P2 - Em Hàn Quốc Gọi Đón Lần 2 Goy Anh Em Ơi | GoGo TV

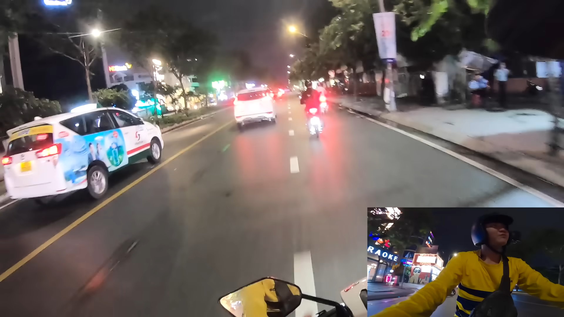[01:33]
Tại vì nhà em ấy ở bên kia mà mình nói là có đi á, thì kêu anh đón từ ở bên kia luôn. 276.
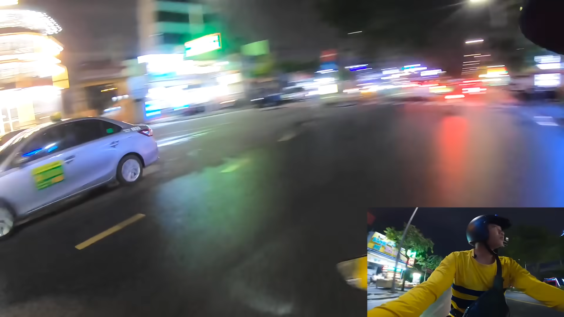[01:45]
À, cái quán cà phê Laika. Ồ, lố rồi.
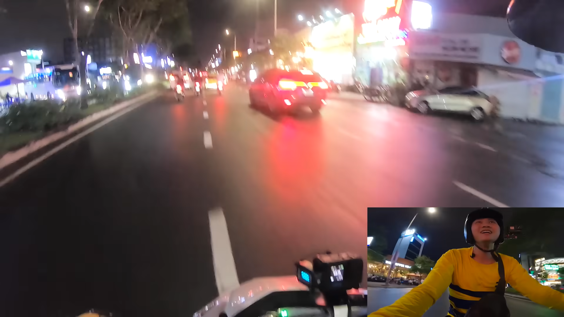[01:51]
Đã trễ mà còn chạy lố nữa anh em. Tôi buồn, tôi thiệt chứ. Cảm ơn anh 16 chỗ quay đầu. Cái có đường cho mình quay đầu. À đù, em ấy đứng chờ sẵn thiệt kìa.